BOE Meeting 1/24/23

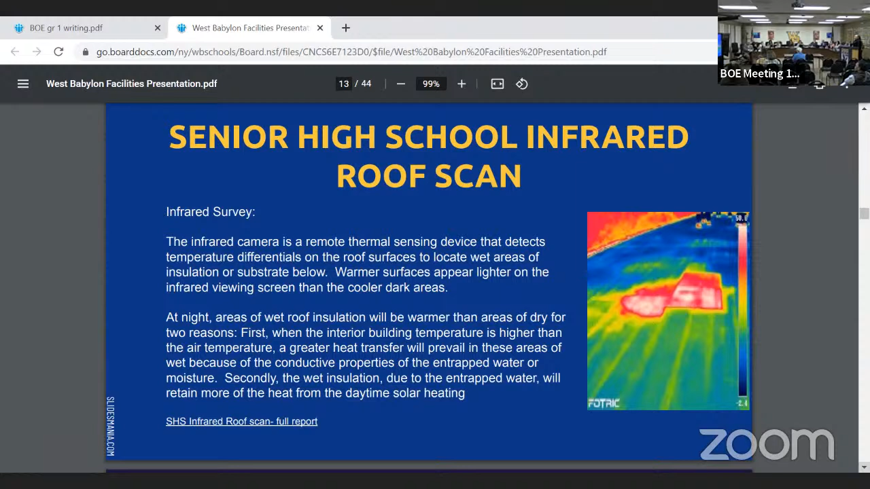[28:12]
On the next slide, I'm going to show you guys what it looks like. More blue.
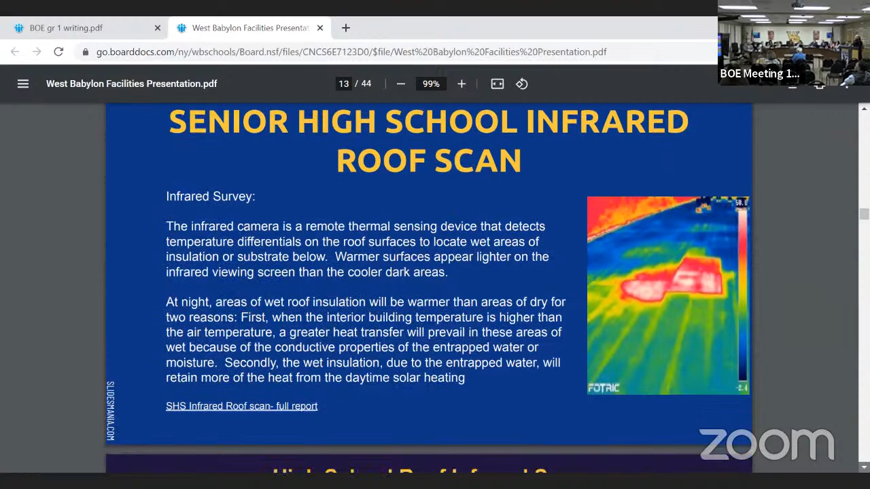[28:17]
So as you can tell, all this area is wet. All this area is dry. So this is a good picture right here to describe the areas around the senior high school roof of how wet they were. If you guys have any questions, I'd be more than happy to answer.